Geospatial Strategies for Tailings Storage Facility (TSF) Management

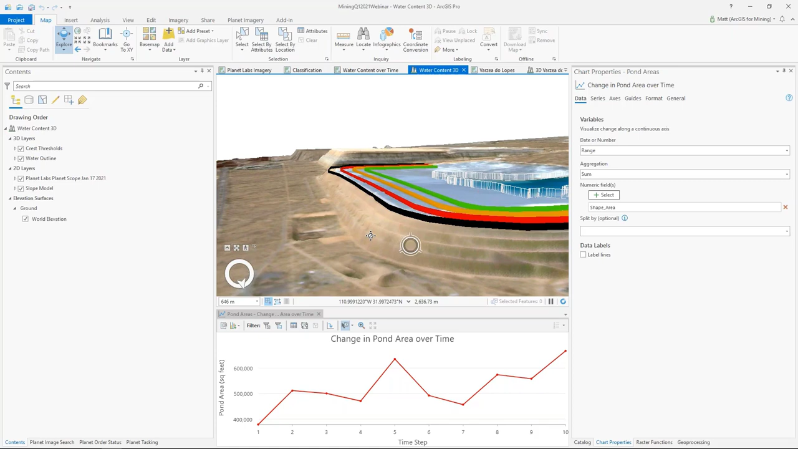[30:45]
As long as you have those elevation models, in this case using one coming from ArcGIS Helping Atlas, you can create these types of visualizations.
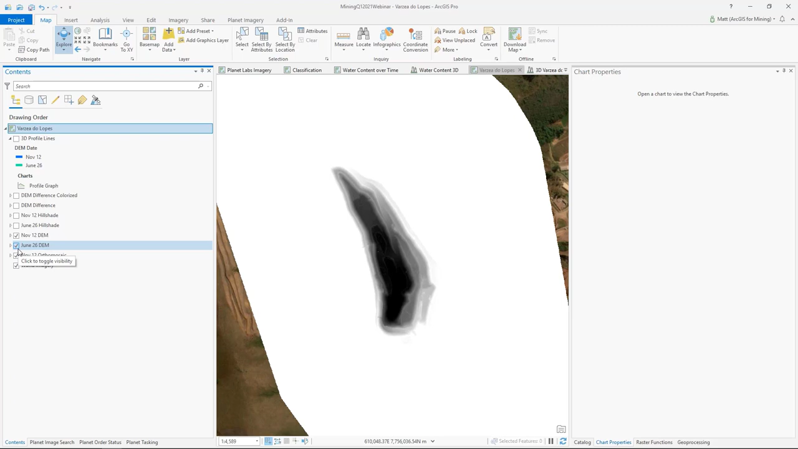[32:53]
Now, initially looking at these elevation models, they're not very useful for visualization by themselves. Instead, we need to create derivative products from them, such as hillshades. I can use the raster functions within ArcGIS Pro to achieve this. Raster functions are operations that dynamically apply processing to your source raster dataset, as opposed to what traditionally may have been done, which was writing new data to disk. So this makes them very performant, because they only process data at your current map extent.
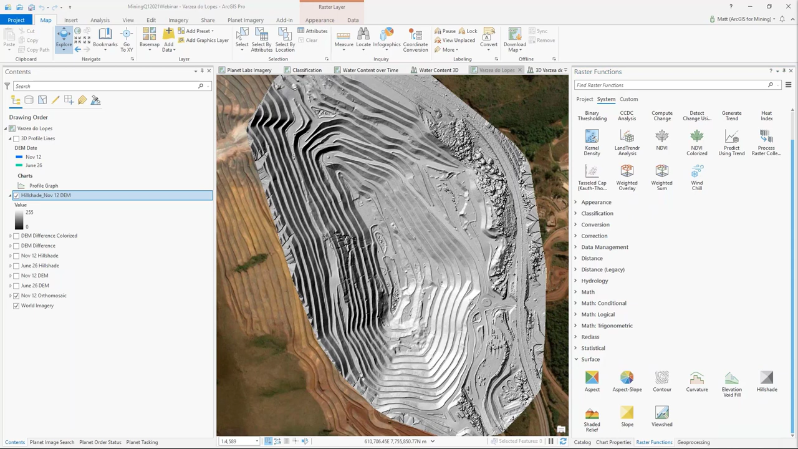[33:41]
provide my digital elevation model as an input, and select create new layer. And in just about a second, I've already created my output dataset. Raster functions are not only highly performant, but they're also extremely extensible, so you can create your own raster functions to process your imagery however you'd like to.
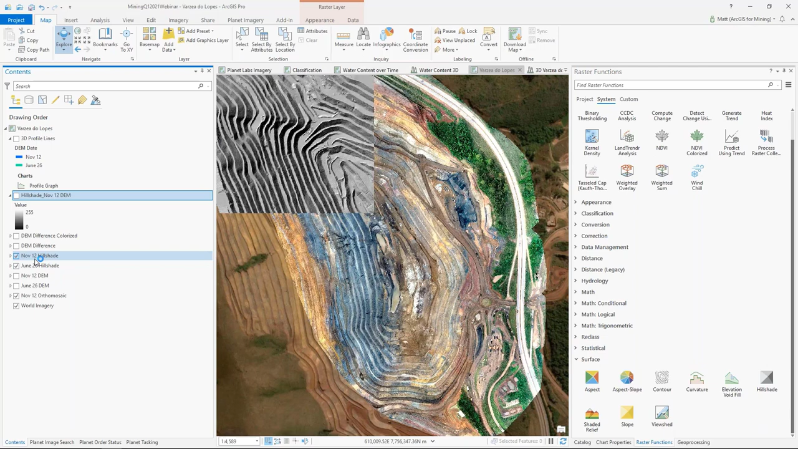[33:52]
Now, I've already created one for the other dataset that we were looking at. If I zoom in now, my digital elevation models, I can really start to make sense of them and see visually changes that have occurred. For monitoring chains of tailings facilities, drones, and these types of visualization capabilities provide new and innovative ways for you to perform inspections safely and comprehensively.
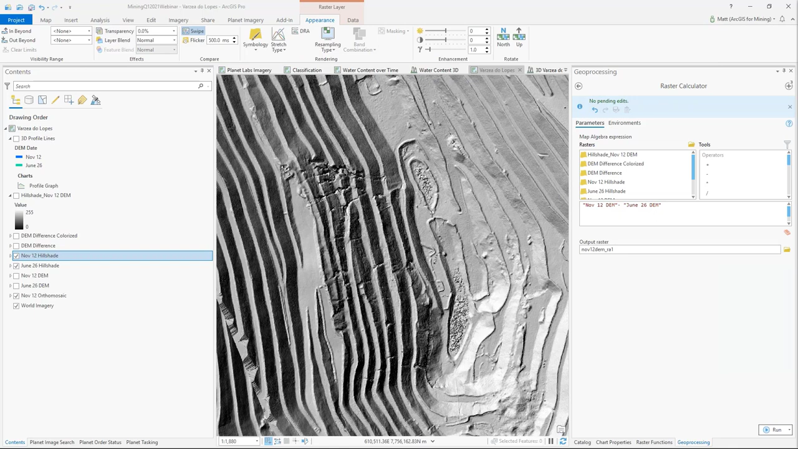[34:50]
What that means is I can take my digital elevation model from June 26th and subtract it from November 12th, and the output result will show me positive values where the elevation has increased and negative values where that elevation has decreased. I'll go ahead and turn on the output of that and we'll be able to see what that looks like.
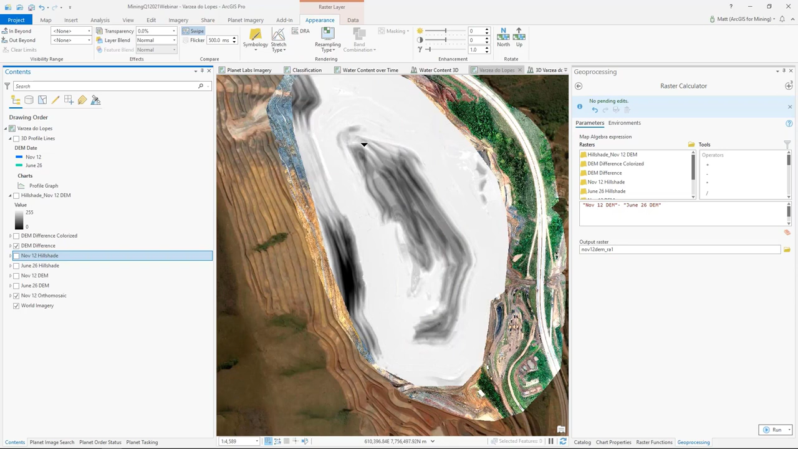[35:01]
So in black is where the highest values for material having been removed or the elevation decreasing is highlighted again in black.
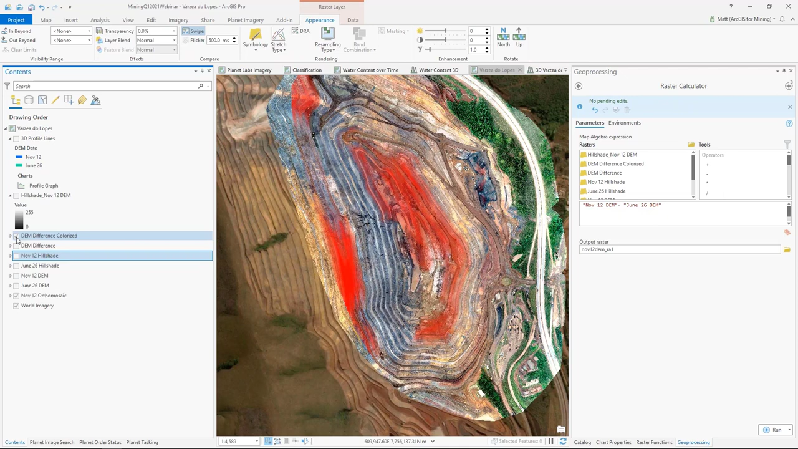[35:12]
And I can apply a different set of symbology to this to highlight, make it more user-friendly in red in this case where that most significant elevation change has occurred.
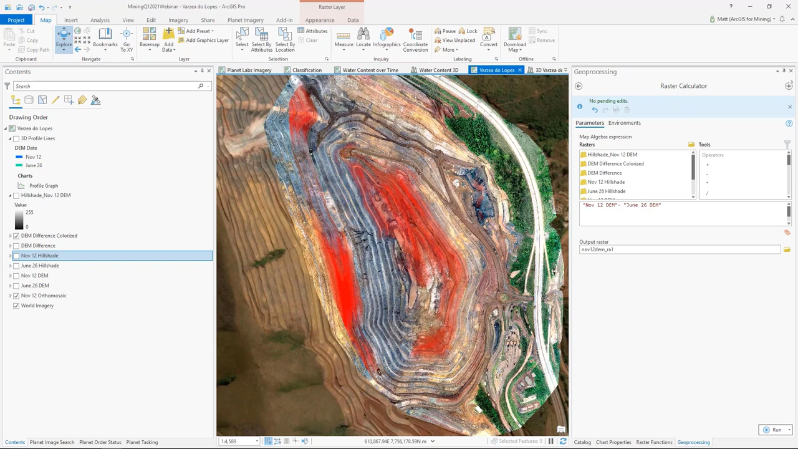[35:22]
Then the last thing I'll do here is turn on a profile graph that we've created. So I drew a profile across the two digital elevation models.
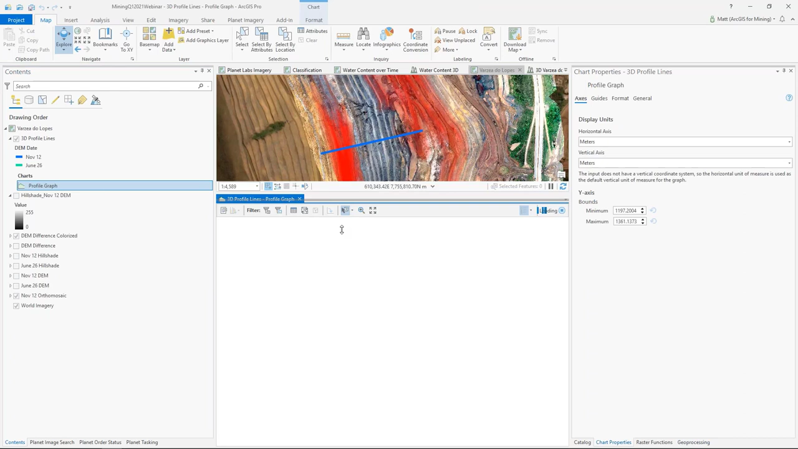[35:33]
Using the embedded graphing tools within ArcGIS Pro, I can visualize how those two digital elevation models compare on that exact same transect.
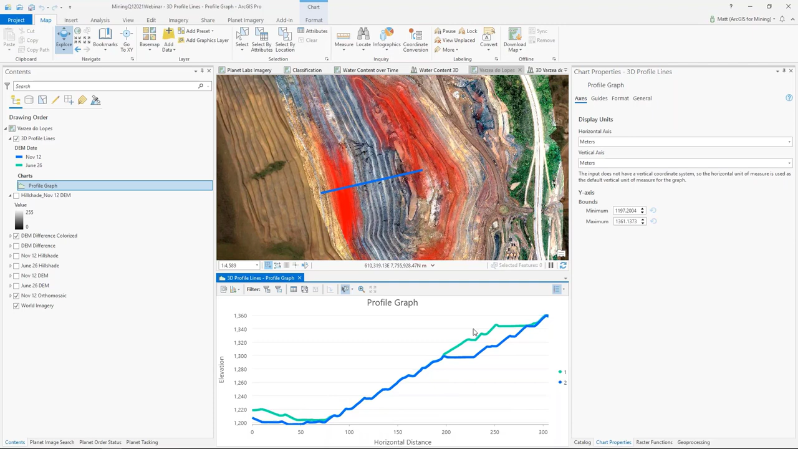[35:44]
And just like the water content one that we were looking at a moment ago, everything is readily visualized within 3D.